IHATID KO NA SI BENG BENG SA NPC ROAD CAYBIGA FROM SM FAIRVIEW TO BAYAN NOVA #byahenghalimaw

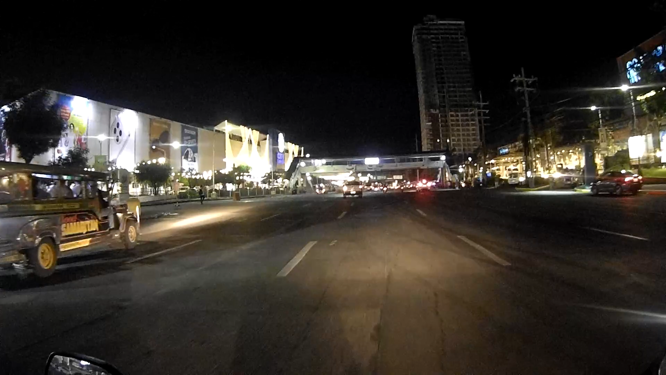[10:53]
Ah, nakalabas din kami ng Beng Beng.
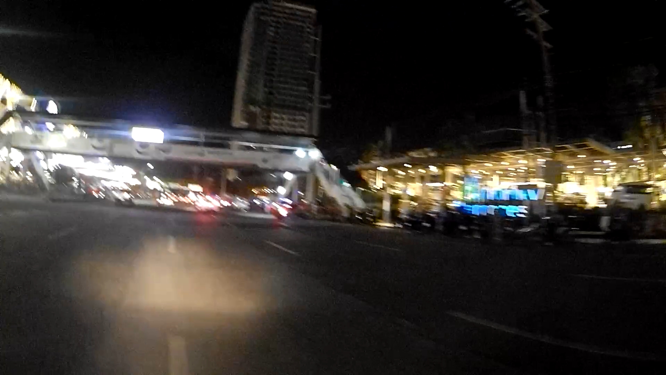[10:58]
Fairview Terraces. And SM City Fairview. Ayan guys, oh.
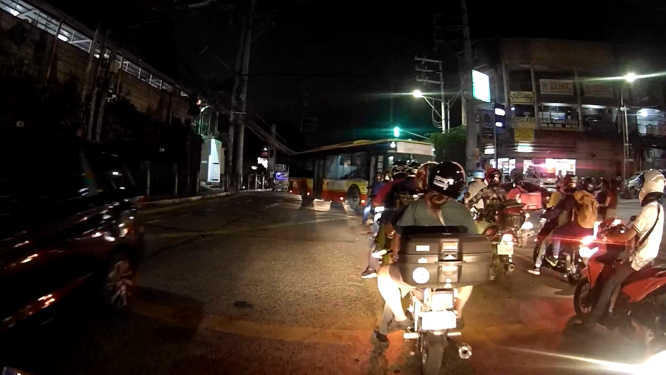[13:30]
Pinirit talaga ang butas. Gago, no. Traffic dito, oh.
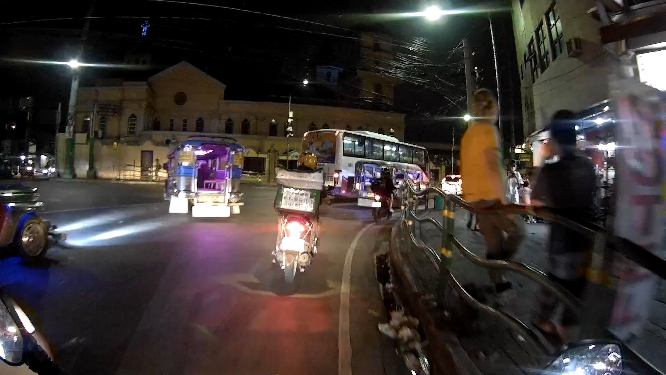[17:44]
Hindi tayo, hindi pwedeng sa kaliwa, dito may daan.
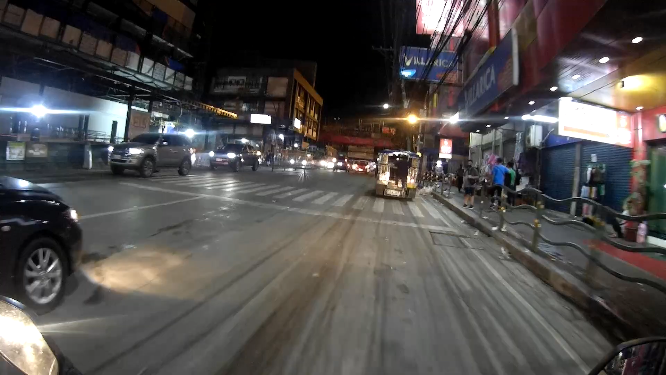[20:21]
Uy! Lalo yung lubak na yun. Tangina, hindi ko nakakita. Tatangka na. Ang lalim eh.
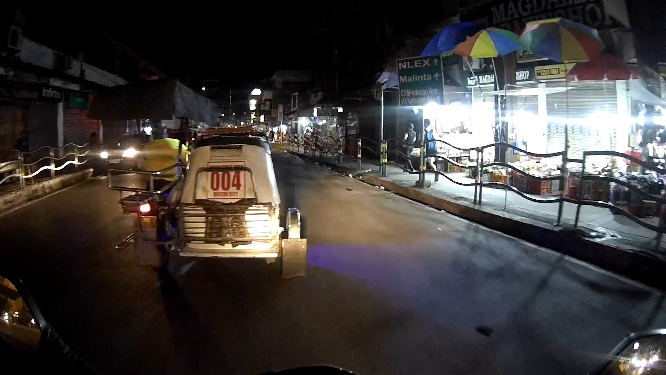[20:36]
Buti, baboy yung gulong ko. Buisit na.